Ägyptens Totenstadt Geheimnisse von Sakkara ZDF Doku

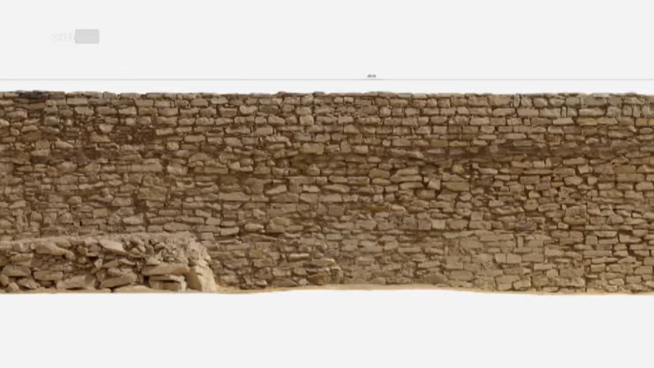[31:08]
Das Team kann die Begräbniskomplexe des südlichen Saqqara nun besser visualisieren, indem es die Fundamente von Gräbern und anderen Gebäuden nutzt.